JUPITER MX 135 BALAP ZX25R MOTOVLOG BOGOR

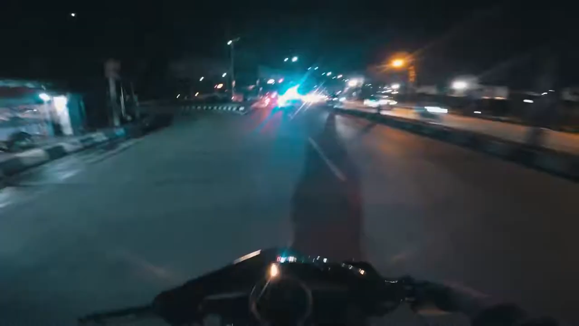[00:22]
Jadi kali ini gua lagi pengen ride rock, pengen ride along lagi deh. Pengen naik ride lagi bareng ride along. Itu polisi lampunya anjing bikin silau.
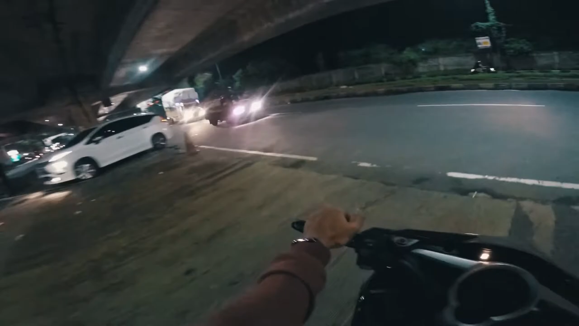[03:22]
Udah sampai hotel JB. Semoga masih pada di sana. Dan gua enggak tahu ada siapa aja di sana.
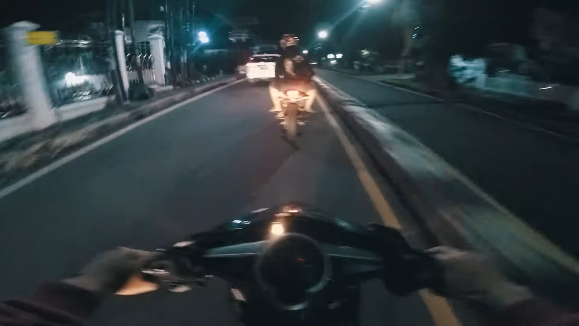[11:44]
Alek dibonceng ternyata. Sama si Jack. Gua harus nyusul ya. ZX. Ngeri anjir. Gua kalau ngebuat juga masih mikir-mikir anjir. Mikir-mikir keselamatan.
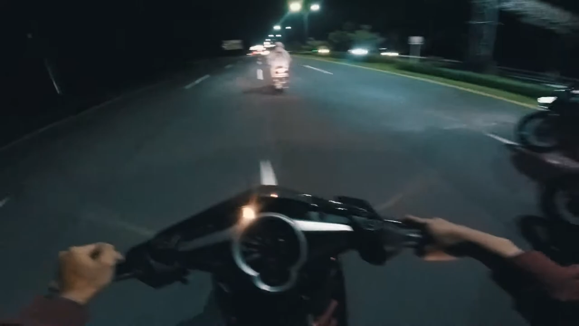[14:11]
Belok kiri. Si Jack takut anjir.
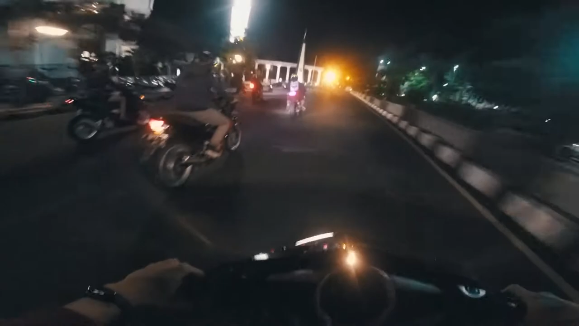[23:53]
Bisa miring-miring. Sakit, anjing. Modar. Dia tadi mau ngambil kiri tapi malah ke kanan, anjing.